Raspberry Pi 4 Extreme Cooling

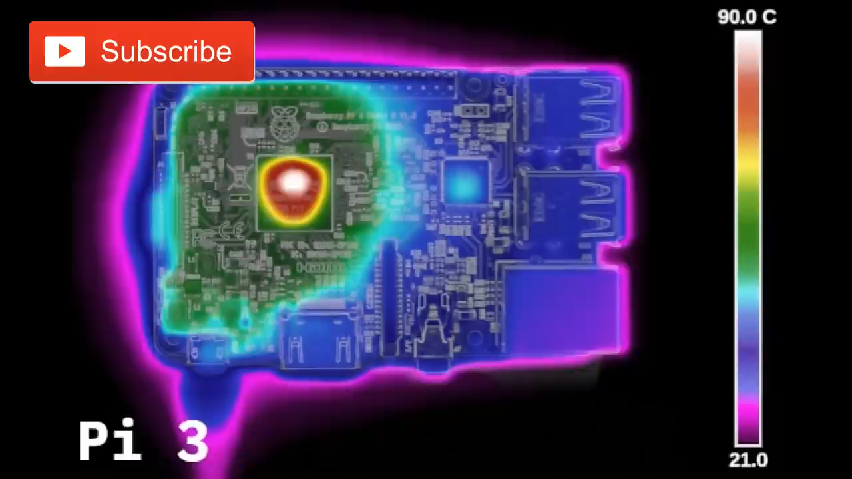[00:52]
On screen: scale top 90.0°C
So as you can see here, Raspberry Pi 3, a thermal drawing here, not too much heat. A lot of it focused on the processor.
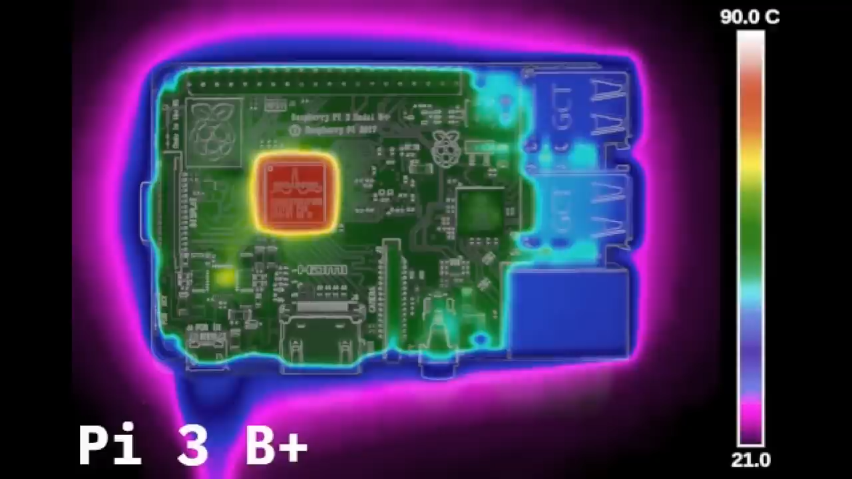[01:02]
On screen: scale top 90.0°C
When we got the Raspberry Pi B plus, wow, look at that. The processor really started to show some heat, but nowhere else on the board really was all there centered.
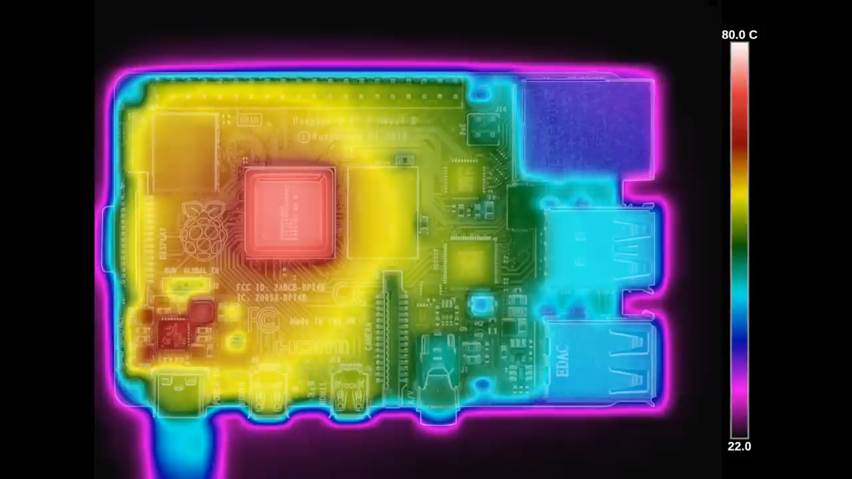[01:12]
On screen: scale top 80.0°C
And then now with the Raspberry Pi 4, a lot more heat. So in this video, like I said, we're gonna take those four different configurations and put them to the test.